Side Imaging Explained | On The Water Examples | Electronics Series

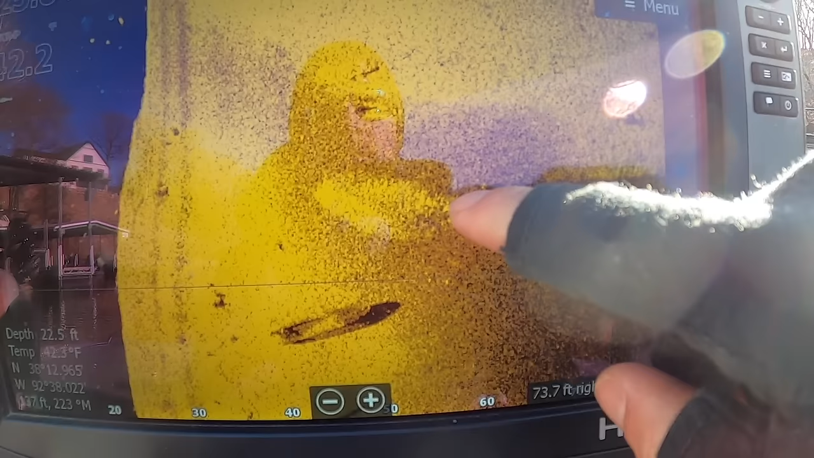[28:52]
So this is letting you know these fish here are very close to the bottom.
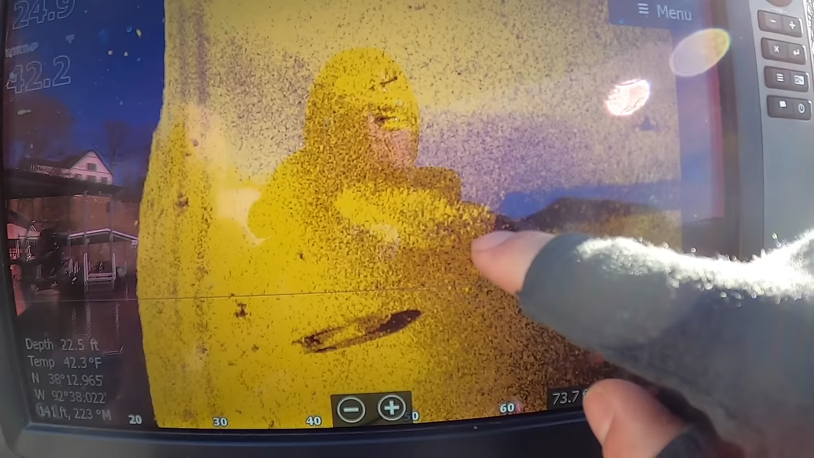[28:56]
On screen: depth 22.5 ft, water 42.3°F
You can see that the bottom of the school ends here and the shadow starts here. So it's basically connected. So that's letting you know that they're close to the bottom.
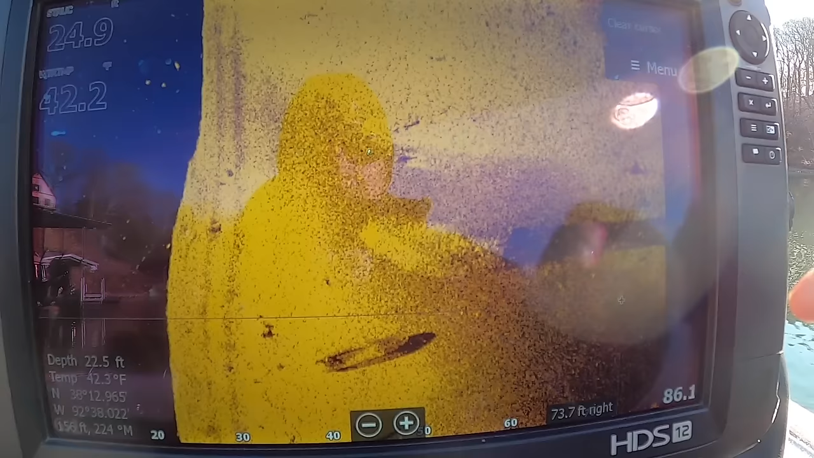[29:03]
On screen: depth 22.5 ft, water 42.3°F
Something else to keep in mind of this little picture just shows a good example of it is the bottom composition itself.
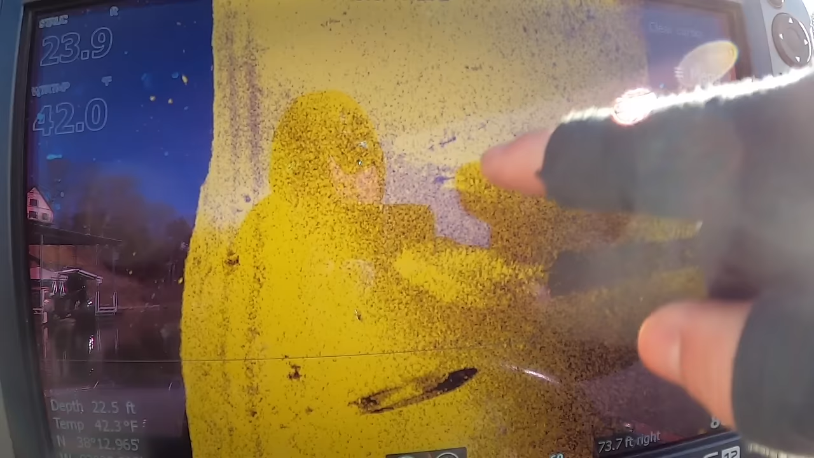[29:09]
So you have a hard bottom, you have hard bottom, and you have this softer bottom. So what this actually is is you're coming out of this little ditch kind of creek.
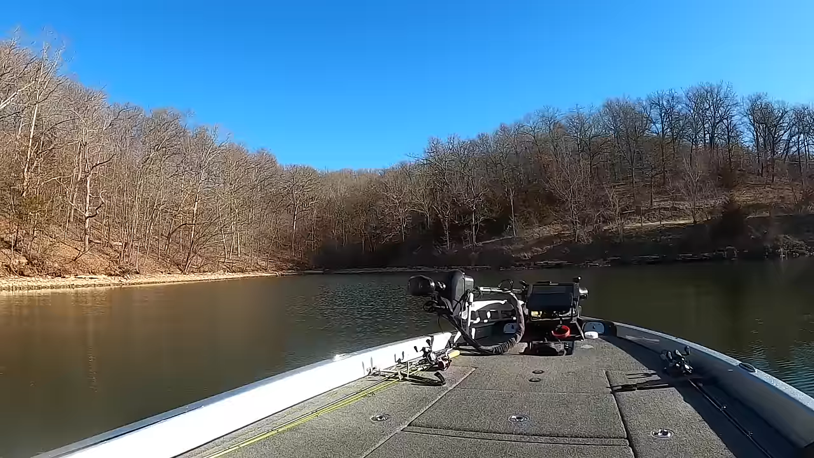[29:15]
I guess I'd call it a small creek basically feeding into the gut of this cove.
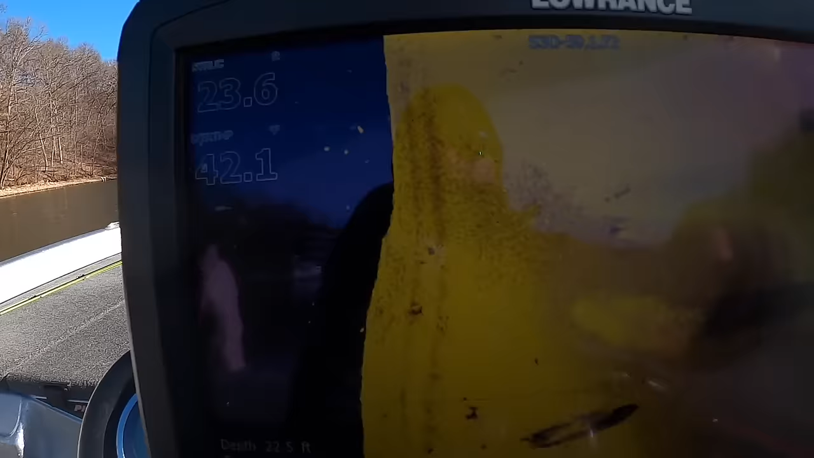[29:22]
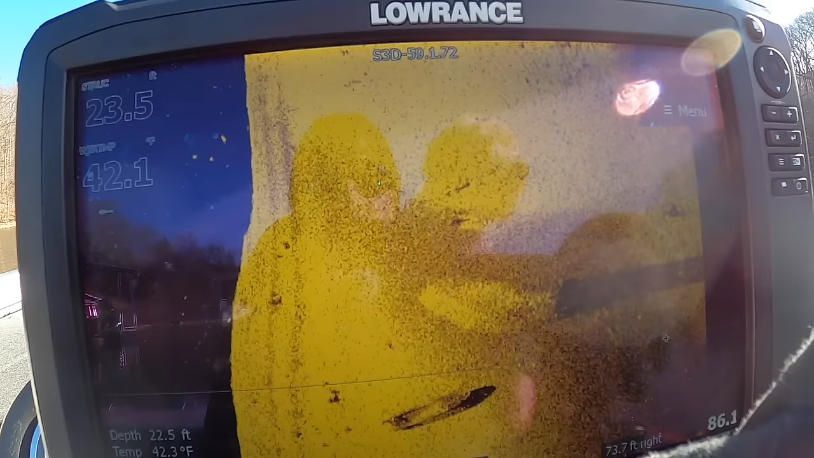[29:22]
Just from the way I drove the boat in at the angle I came across it like this and that's kind of how this portrayed.
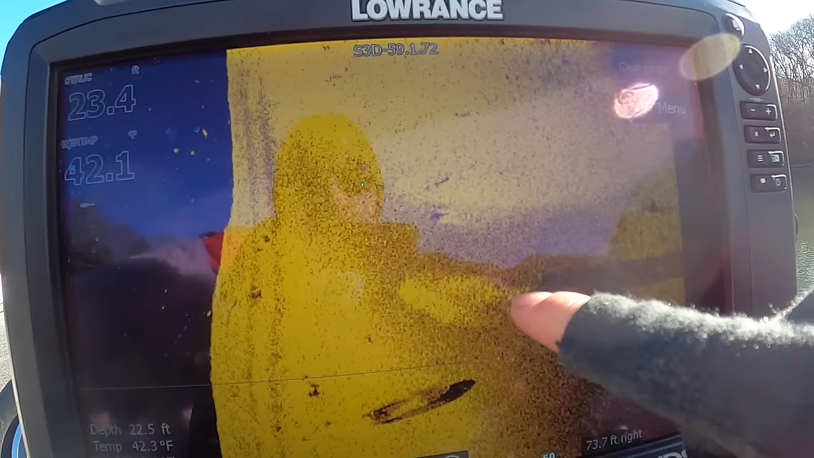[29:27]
So these shad are sitting right in the gut of that little creek channel.
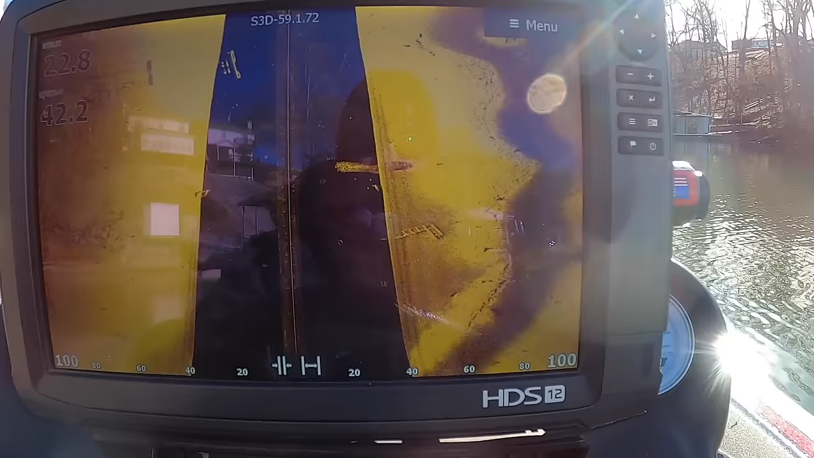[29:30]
Well here's a good example of the creek channel. Coming in circles there's a crappie there comes down some shad there just runs right in the gut of this.
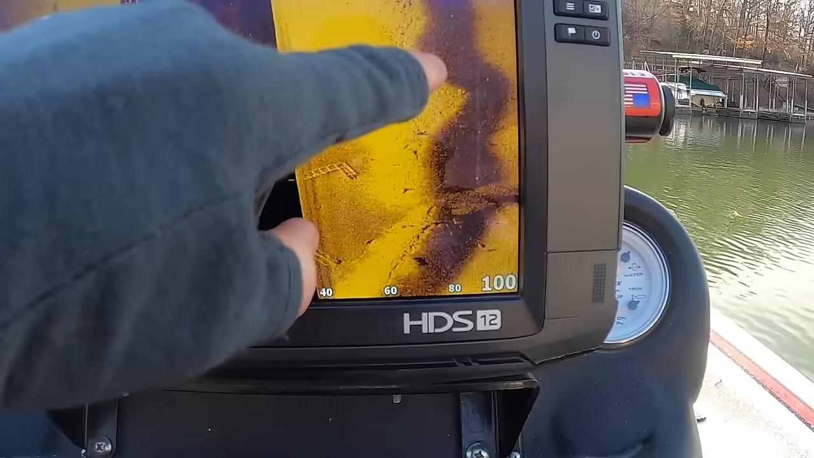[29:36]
But you can see it's obviously not uh it's not straight and it's even got a little hard patch in the middle there.
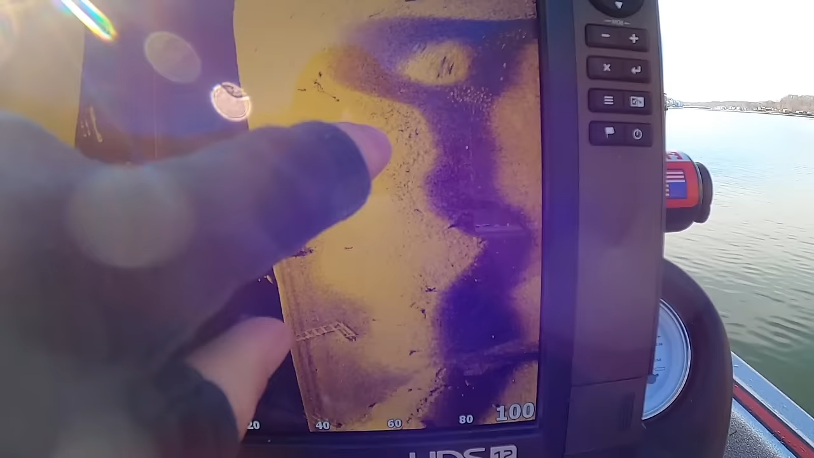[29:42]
That'd be something good to target with an a-rig or something.
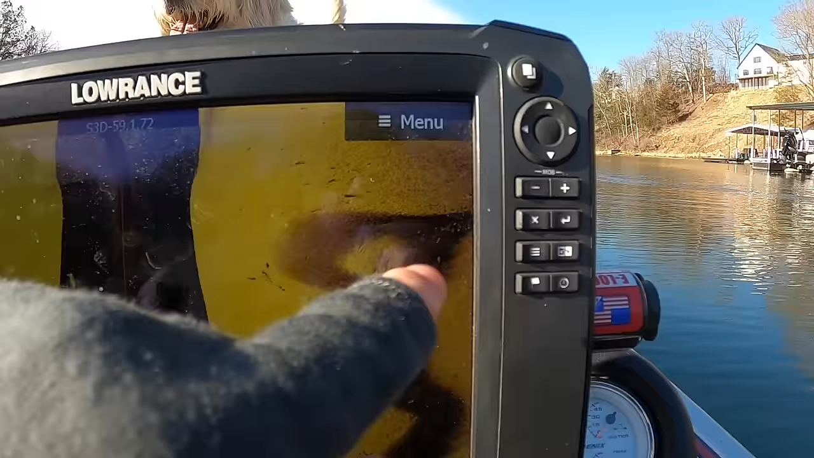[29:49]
It looks like there's something in there but I'd have to get a little closer to verify that.
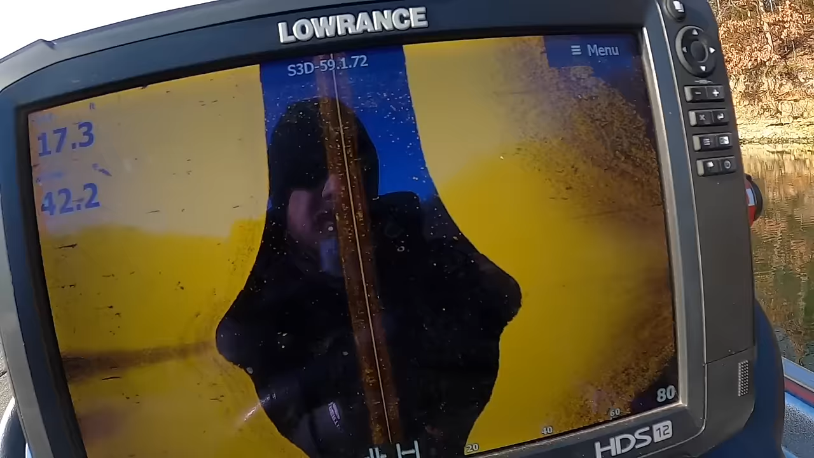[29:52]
So we're idling along here. I'm getting pretty close to the bank just to kind of give you a better visual better understanding what you're saying.
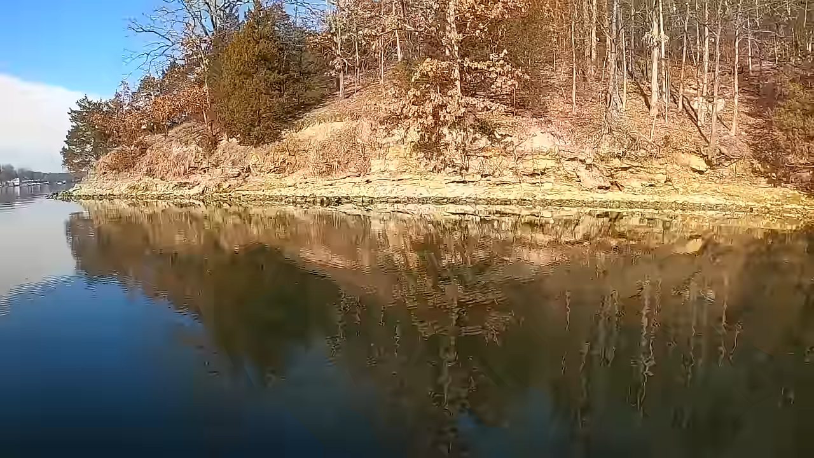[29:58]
So here is the bank itself. You can see you kind of got some busted up. I would say it was like baseball to softball sized rock in there.
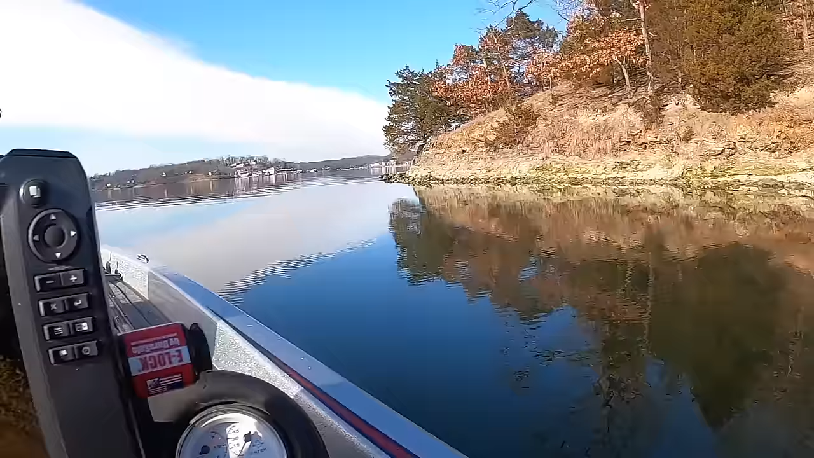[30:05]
You can kind of see what they look like over here.
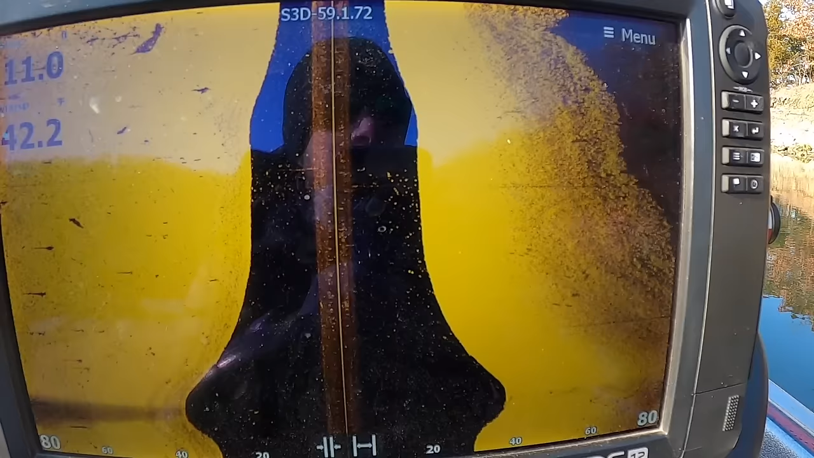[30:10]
You can see the difference in the rock.
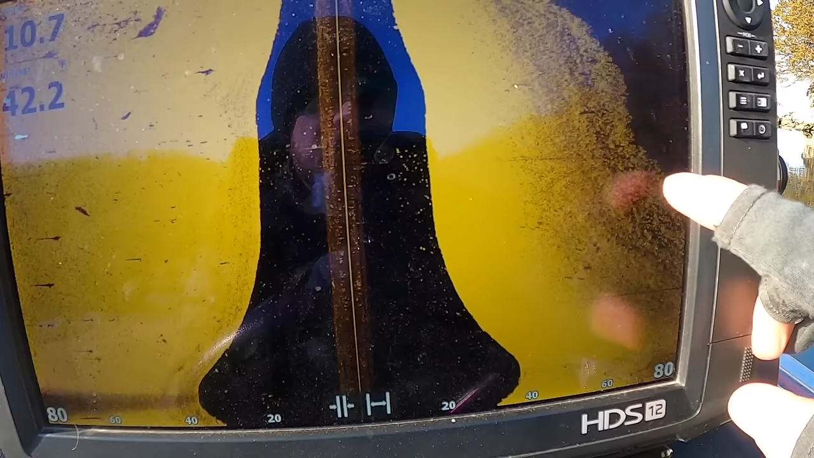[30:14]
You can see that it is it is kind of busted up and there's smaller pieces kind of get a gauge for what that looks like under there.
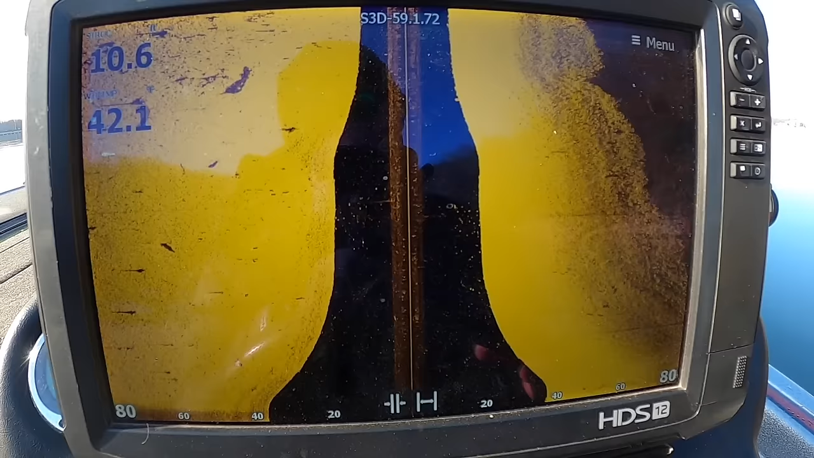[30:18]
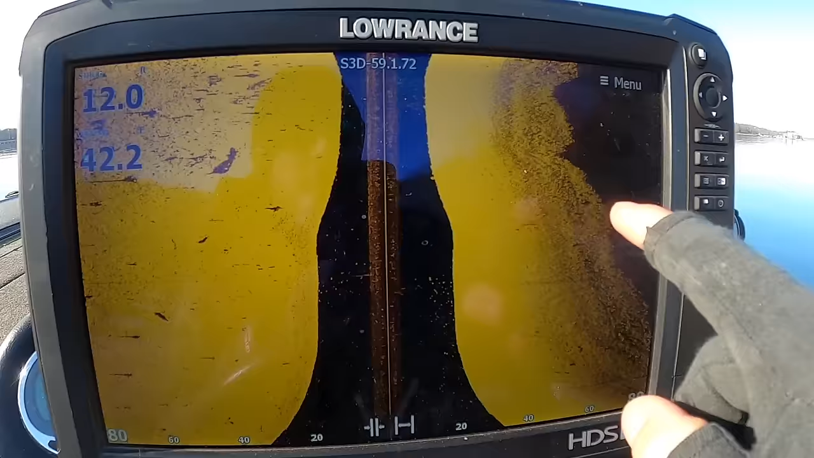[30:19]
But you can also see how this is a total dead zone here where it's just black.
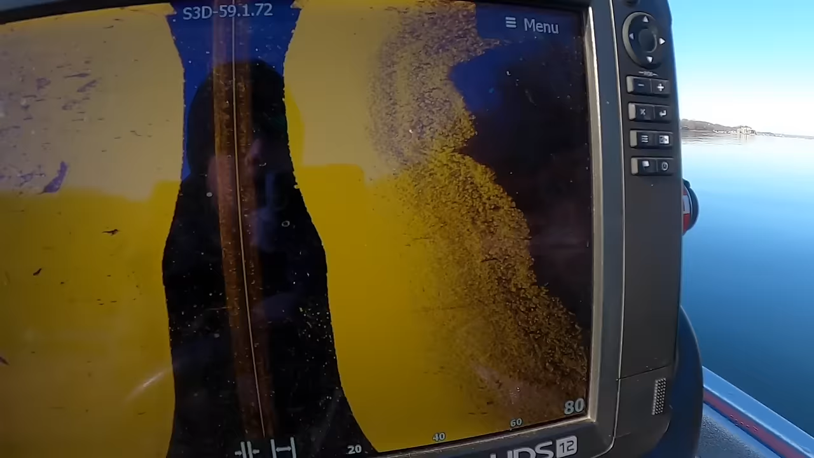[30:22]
That's actually the bank sonar is no longer shooting past that.